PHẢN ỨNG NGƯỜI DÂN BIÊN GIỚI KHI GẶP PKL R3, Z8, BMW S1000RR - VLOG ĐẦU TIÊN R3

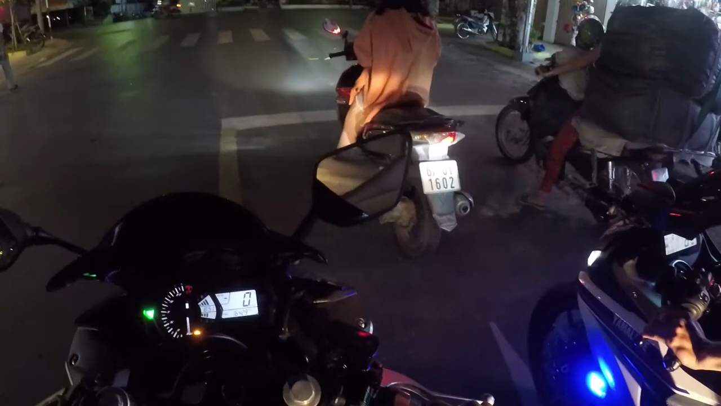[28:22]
Gì đâu mà giờ này vắng que buồn ghê, hôm nay chủ nhật mình không có đông gì hết trơn.